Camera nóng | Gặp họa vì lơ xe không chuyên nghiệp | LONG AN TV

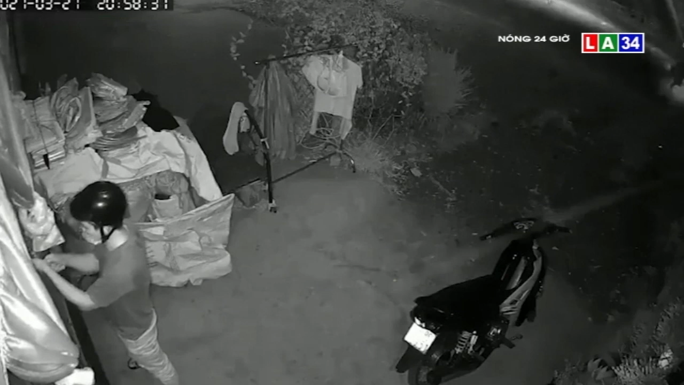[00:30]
Trên chủ nhà đi vắng, hai đối tượng mà quý vị đang thấy trên màn hình đã đột nhập trộm tài sản Chúng đi xe Sirius,
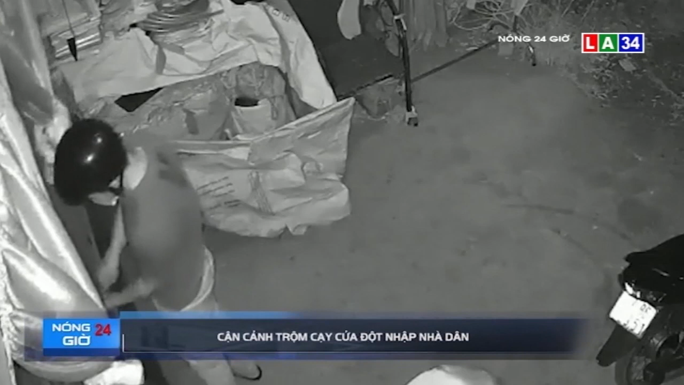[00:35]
tới nhà dân ở Mỹ Tho, Tiền Giang Một tên quay đầu xe sẵn,